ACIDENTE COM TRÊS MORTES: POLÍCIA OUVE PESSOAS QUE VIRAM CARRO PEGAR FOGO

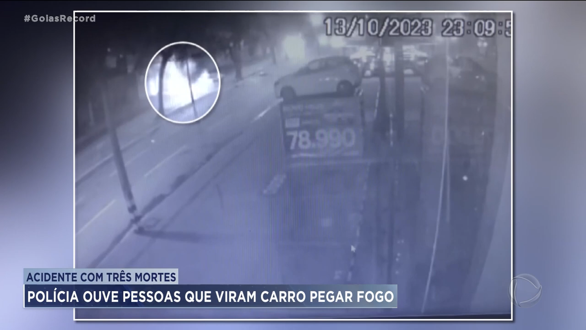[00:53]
Imagens de câmeras de segurança registraram o momento que o carro bate em uma árvore e pega fogo. Várias pessoas tentaram tirar as vítimas do carro, mas como as chamas avançaram muito rápido,